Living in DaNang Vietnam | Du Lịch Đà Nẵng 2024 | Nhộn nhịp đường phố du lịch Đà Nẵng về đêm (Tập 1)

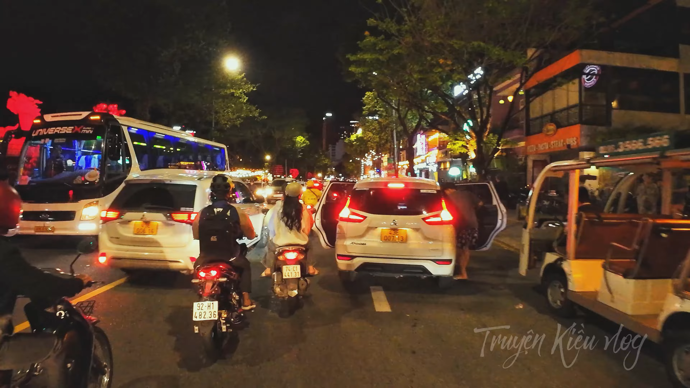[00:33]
Đây là con đường Trần Hưng Đạo. Đây, con đường Trần Hưng Đạo. Đây, khách du lịch đến con đường Trần Hưng Đạo để chiêm ngưỡng nha.
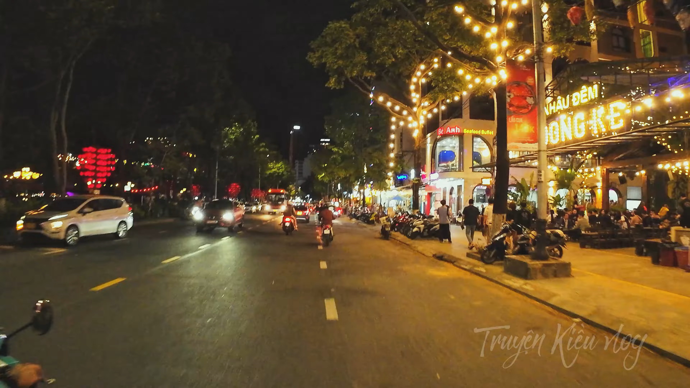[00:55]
Chiêm ngưỡng rồng phun lửa phun nước nên rất là đông. Mặc dù tối nay Đà Nẵng nước Đà Nẵng gió rất lớn và lạnh nữa, nhưng khách du lịch vẫn cái đến đông, rất đông. Có du thuyền mà dưới sông
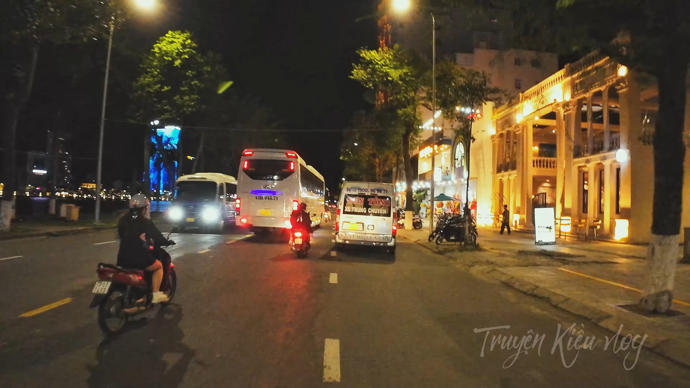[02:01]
Hôm nay tôi sẽ đi con đường Trần Hưng Đạo này tới cầu sông Hàn. Tôi chưa qua cầu sông Hàn là tôi bật lên nha đường
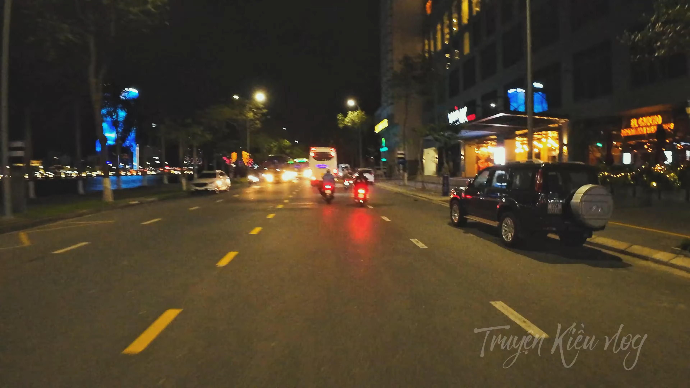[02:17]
trên cầu tôi về đường Lê Duẩn đó.
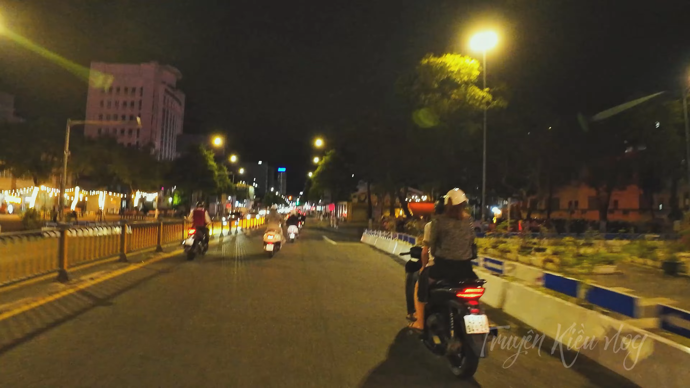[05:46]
đây. Đi qua đây là cầu đường Lê Dũng rồi.
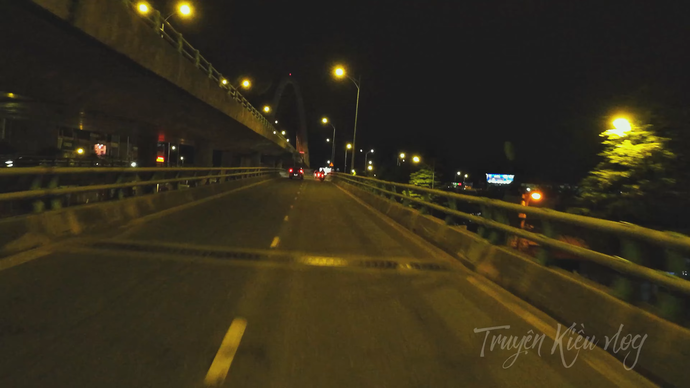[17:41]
họ thì lo này nha, phải đi tầng hai. Nếu mà đi về đường sau năm tháng thì đi thẳng tầng thứ ba.
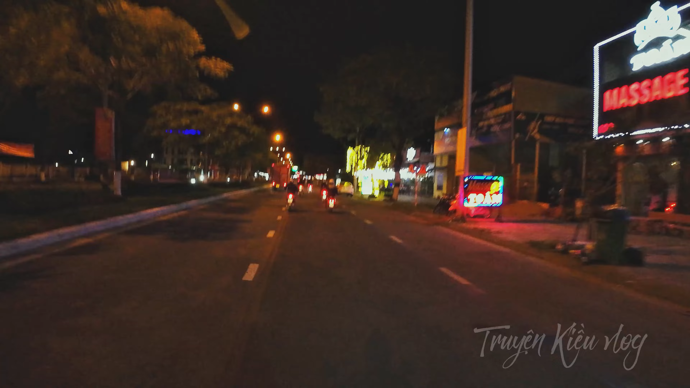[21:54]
Đây là đường Hoàng Thị Lan đây các bạn nha, đường Hoàng Thị Lan từ phải 9:30 10 giờ kém rồi.
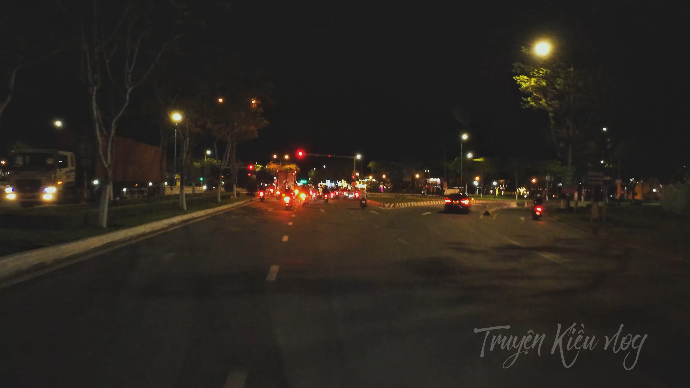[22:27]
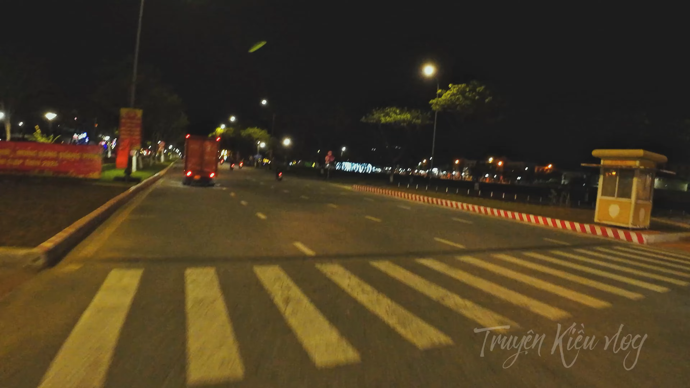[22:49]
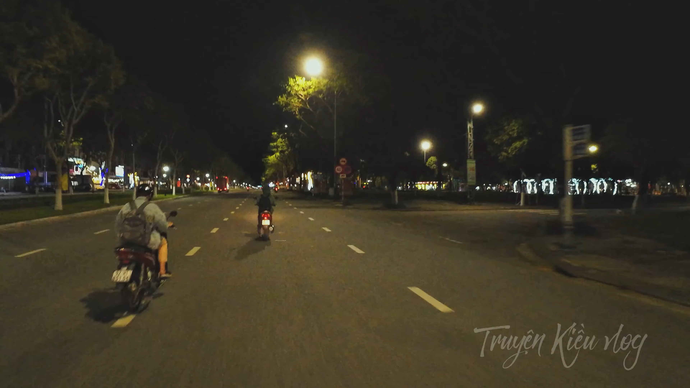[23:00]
Đây là đường Nguyễn Sinh Sắc, Nguyễn Sinh Sắc về đêm, trung tâm hành chính quận Liên Chiểu về đêm.